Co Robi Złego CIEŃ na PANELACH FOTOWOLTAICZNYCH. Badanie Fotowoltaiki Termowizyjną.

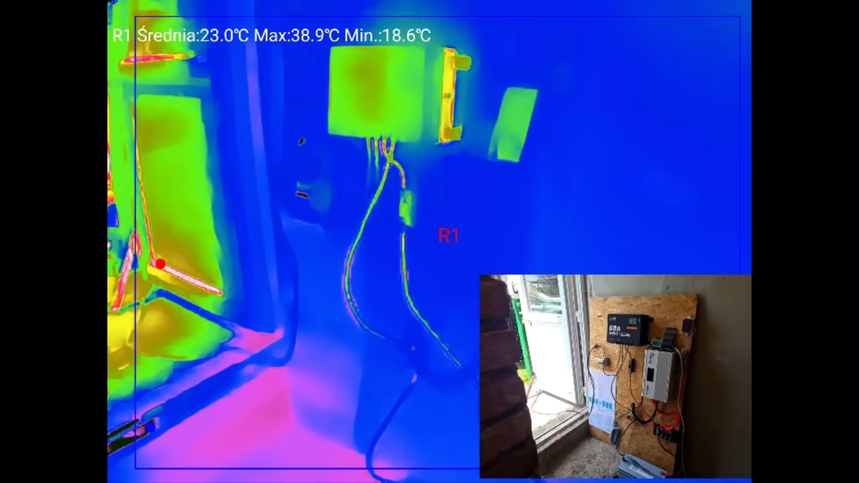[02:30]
On screen: max 38.9°C, min 18.6°C
no i dobra słuchajcie, lecimy najpierw temperaturki tutaj,
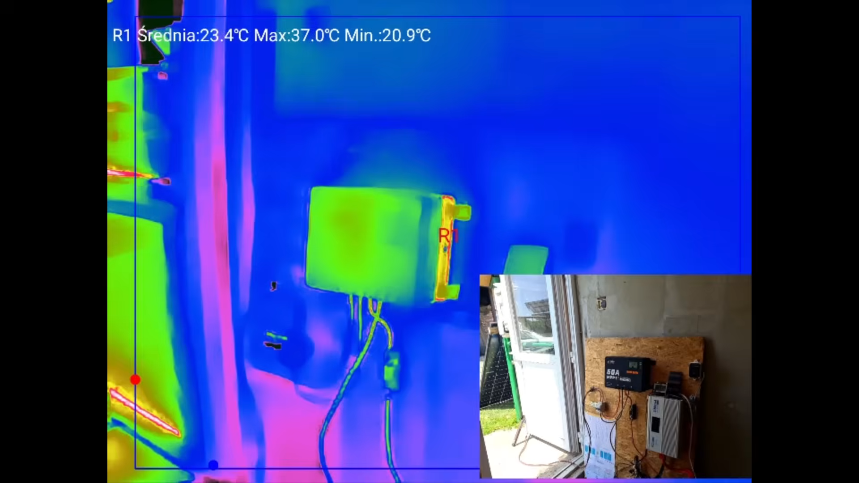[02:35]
On screen: max 37.0°C, min 20.9°C
tak z ciekawości jak widzicie temperaturę ma tylko regulator i
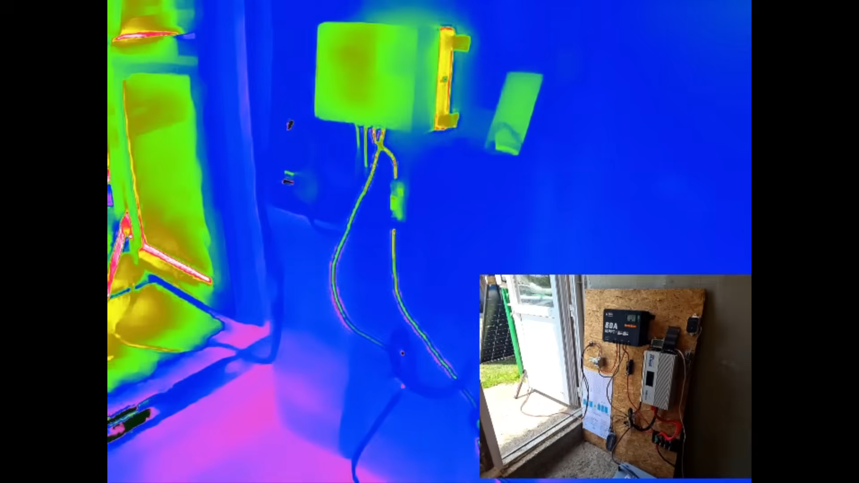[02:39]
to jakąś tam nieznaczną bo na razie nie ma na czym to pracować
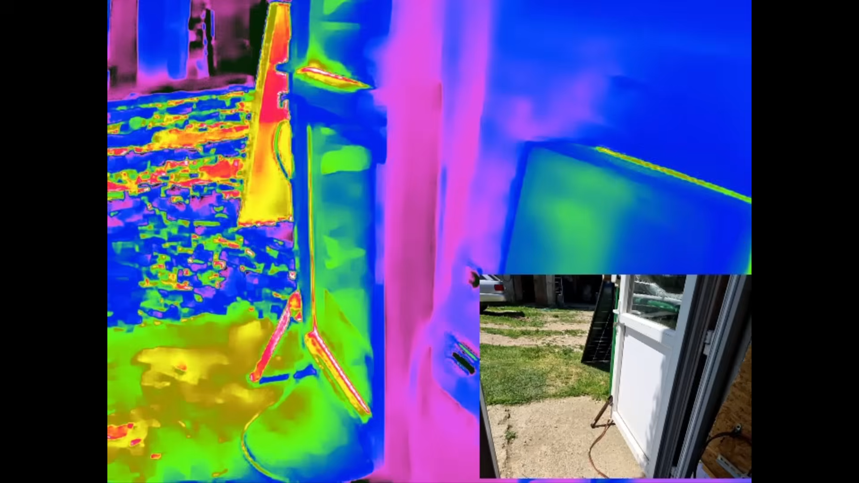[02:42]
a podwórko ciepło wszystko zaczyna się dopiero, słuchajcie, nagrzewać
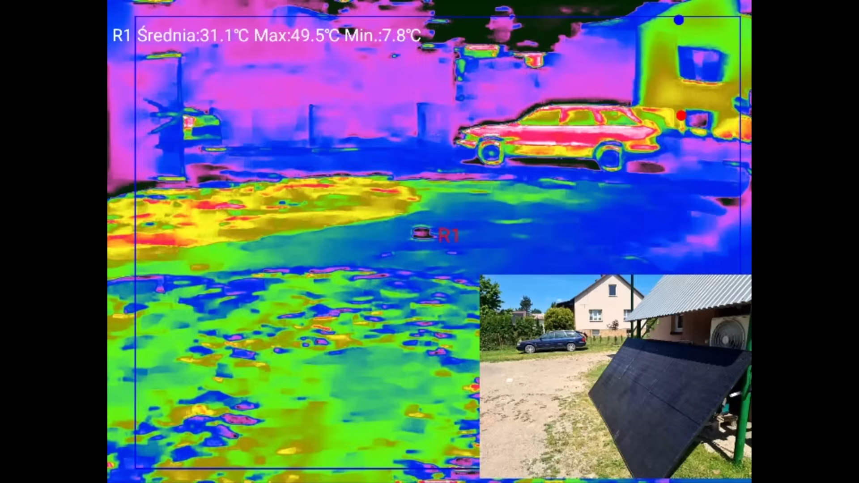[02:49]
On screen: max 49.5°C, min 7.8°C
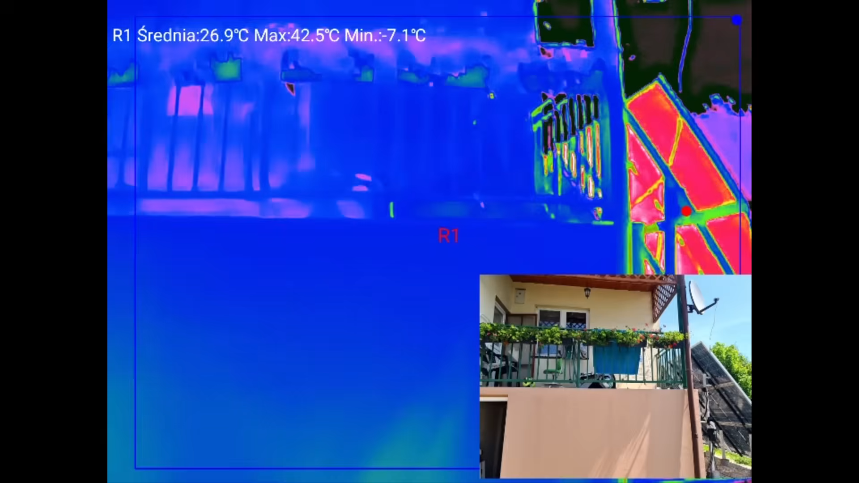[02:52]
On screen: max 42.5°C, min -7.1°C
ściany, nie ściany cała reszta ale nas interesują,
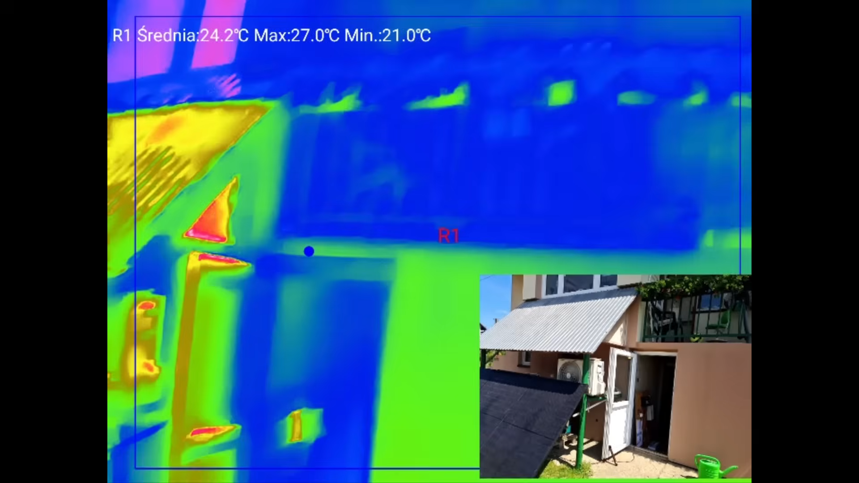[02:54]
On screen: max 27.0°C, min 21.0°C
słuchajcie, panele co tutaj się dzieje
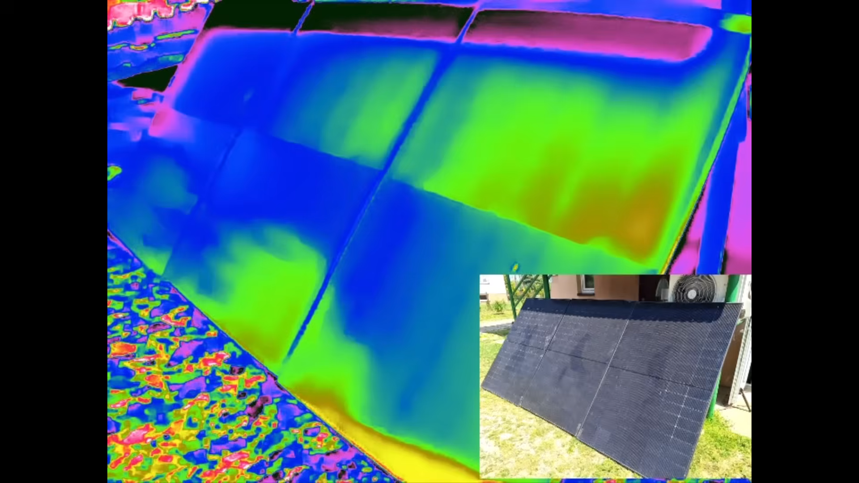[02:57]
i tak, weźmiemy od przodu jakiejś tutaj temperatury dużych nie będzie przez to,
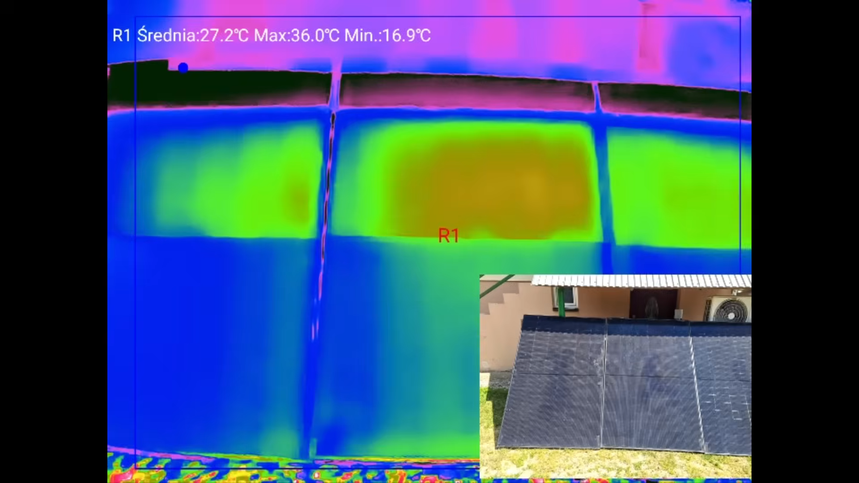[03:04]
On screen: max 36.0°C, min 16.9°C
że zacieniony mamy jednak cały pas
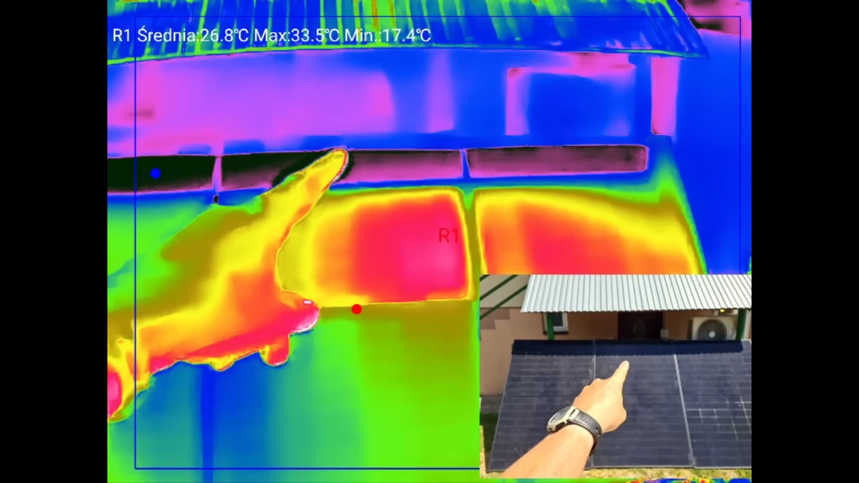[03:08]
On screen: max 33.5°C, min 17.4°C
jakby był zacieniony, słuchajcie, tylko tutaj gdzieś róg no to tam by się działo cud ale cały
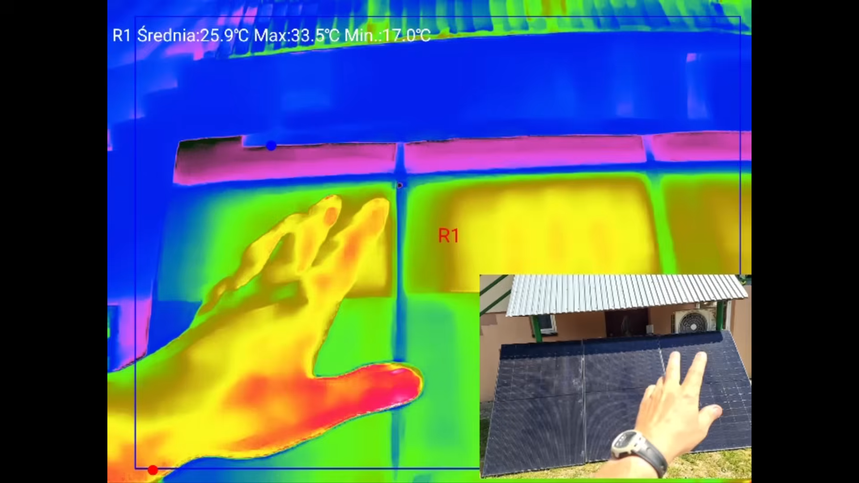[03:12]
On screen: max 33.5°C, min 17.0°C
pas jak jest zacieniony to się tak jeszcze nie dzieje ale już widzicie
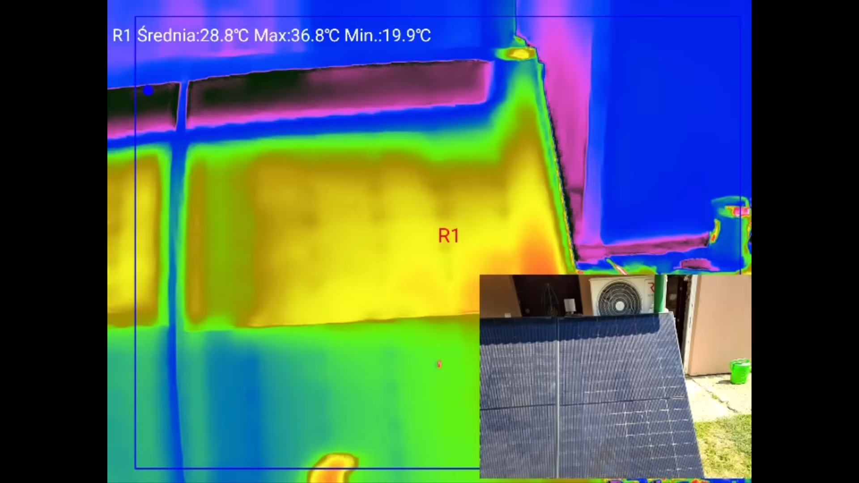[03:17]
On screen: max 36.8°C, min 19.9°C
o tutaj widać dokładnie a co tu na dole jest? czy to mój cień?
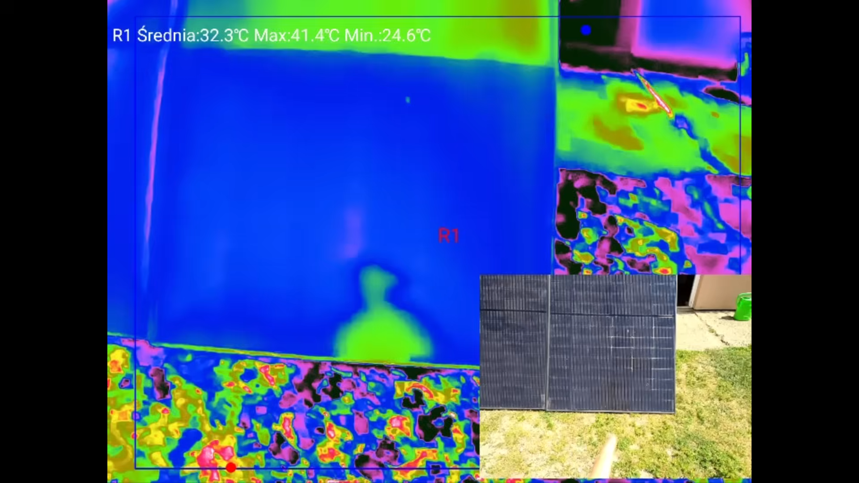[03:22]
On screen: max 41.4°C, min 24.6°C
ja się odbijam moje odbicie, że tak powiem cieplne na panelach jest tutaj na dole widzicie,
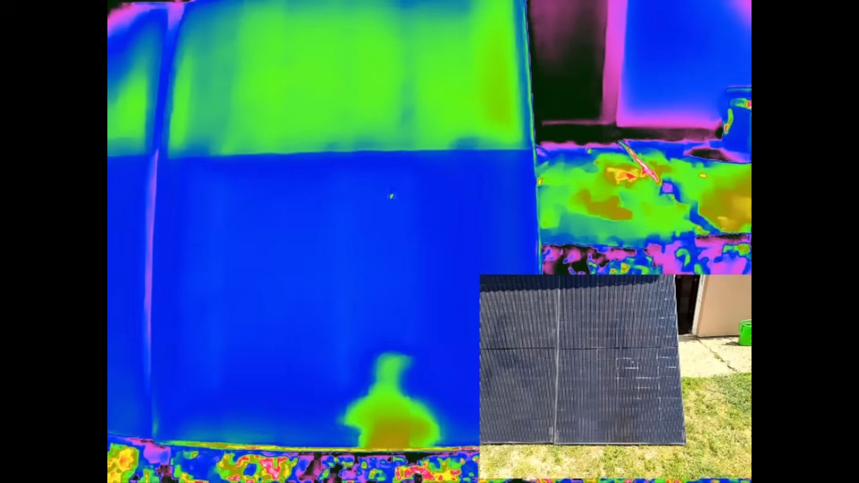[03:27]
bo tutaj nie ma nic a jednak coś widać
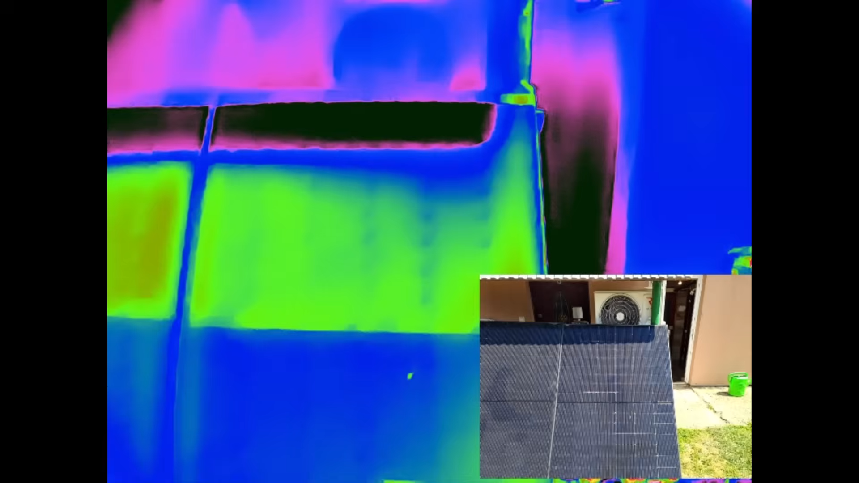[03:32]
ale widać jak połowa panela pracuje bo jego temperatura jest inna
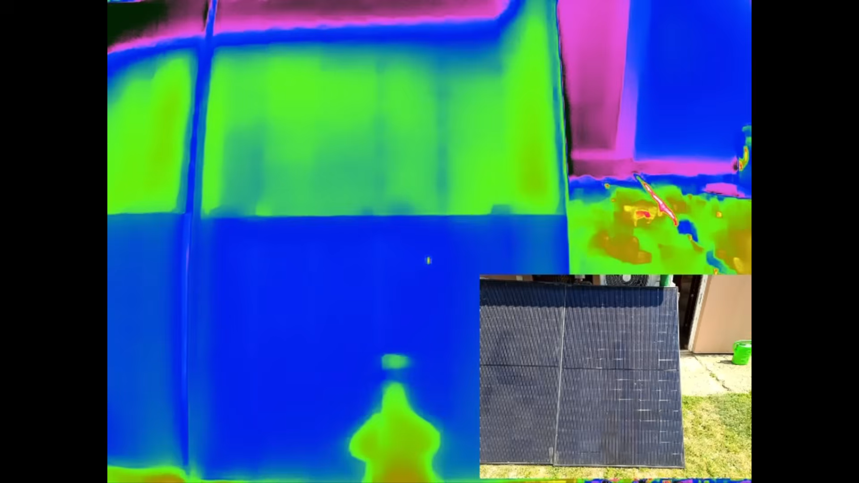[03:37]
40 stopni nam pokazuje tylko nie wiem co czy
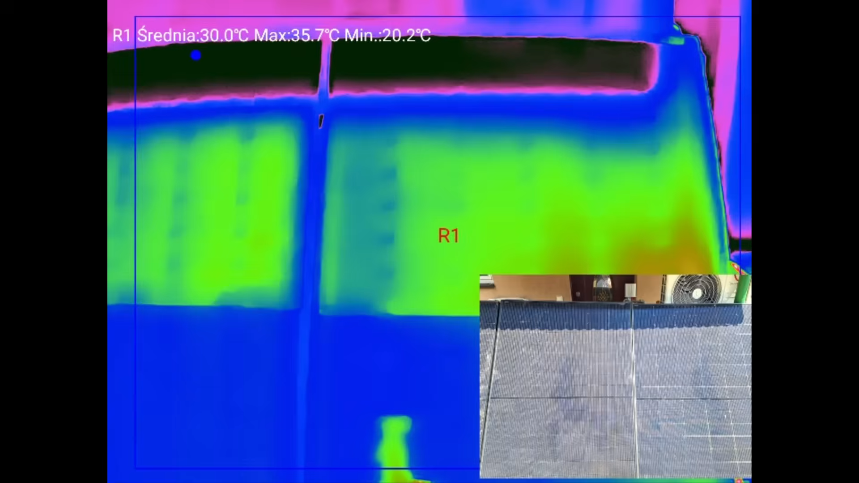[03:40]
On screen: max 35.7°C, min 20.2°C
to moją termikę wyłapuje punktu sobie nie dodałem powiem wam nie wiem czy mogę to płynnie
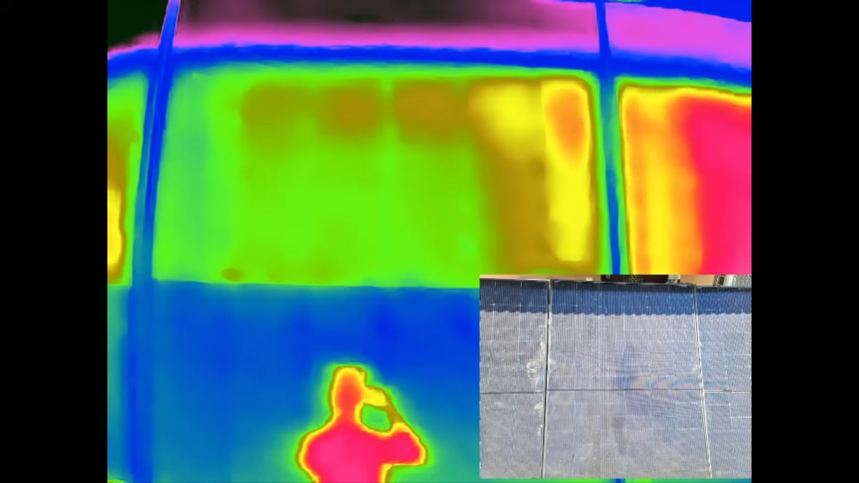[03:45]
zrobić ale spróbuję dodać punkt o dodałem punkcik o udało się płynnie zrobić,
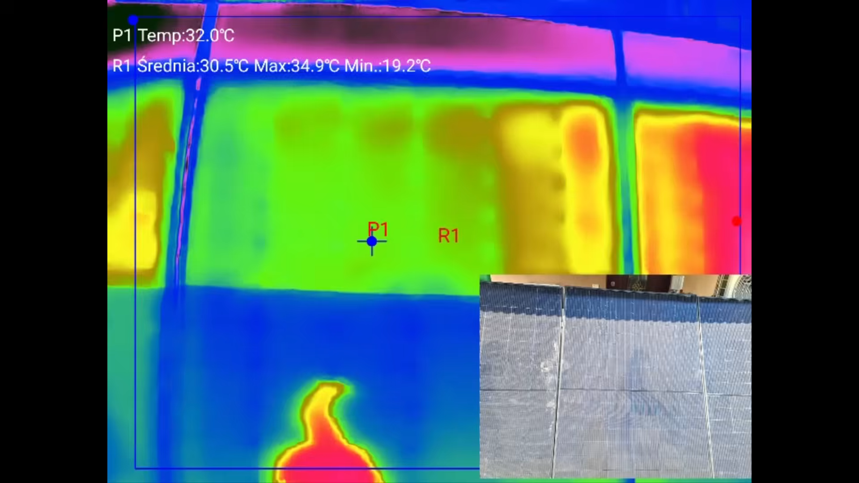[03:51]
On screen: spot 32.0°C, max 34.9°C, min 19.2°C
fajnie teraz ten punkt T1 nam pokazuje tam gdzie jest ten znacznik,
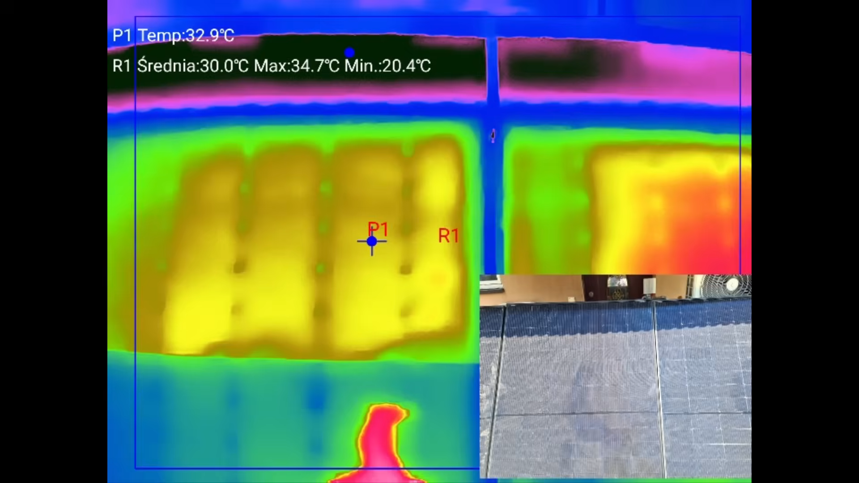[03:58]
On screen: spot 32.9°C, max 34.7°C, min 20.4°C
że tak powiem o i fajnie, widzicie jak tutaj pracują
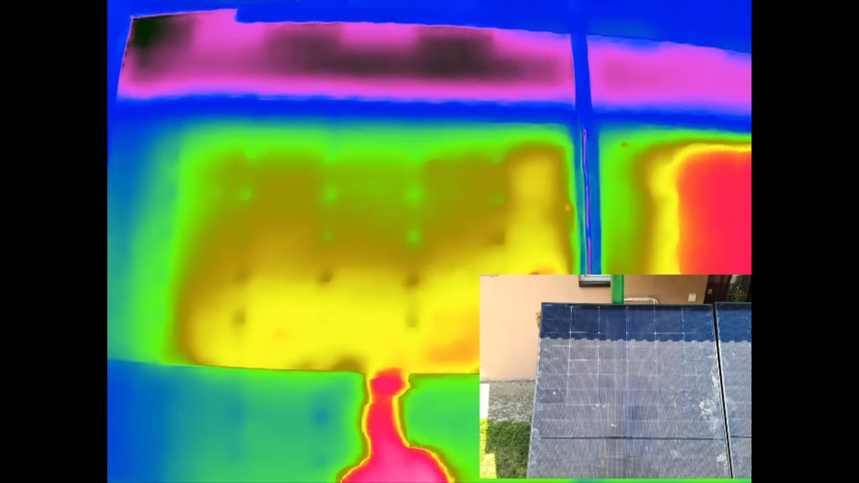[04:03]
wszystko pracuje moja termika się bardziej odbija nie wiem jak to nazwać moje odbicie po prostu, widzicie bo słońce świeci ja mam białą koszulkę i wszystko odbija na panel
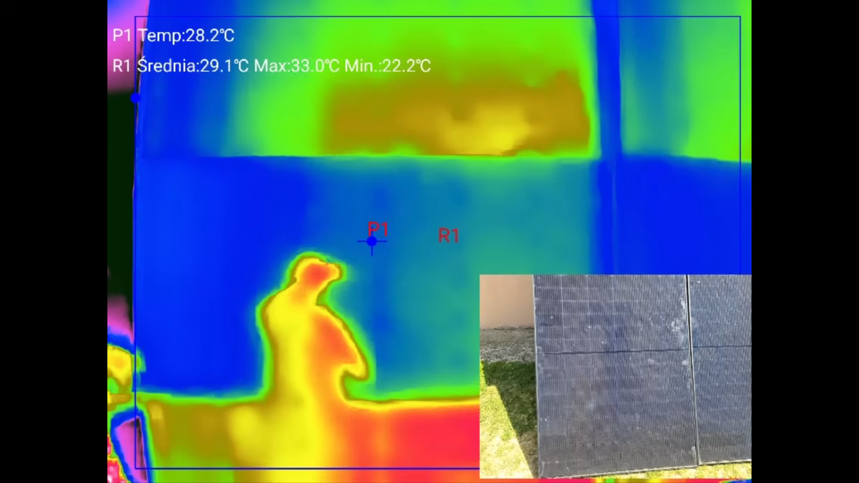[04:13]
On screen: spot 28.2°C, max 33.0°C, min 22.2°C
ale widać jak panel pracuje